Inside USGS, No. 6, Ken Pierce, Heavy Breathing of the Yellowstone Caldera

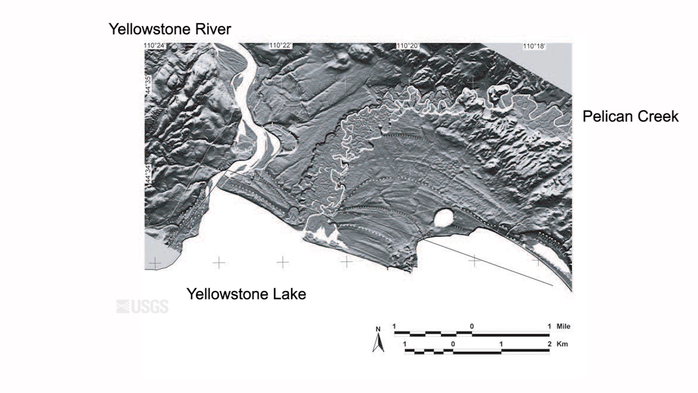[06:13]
One other thing that we can tell from Yellowstone is that instead of inflating and then inflating and then inflating, we can tell that this didn't happen because shorelines of Yellowstone Lake are very close to horizontal.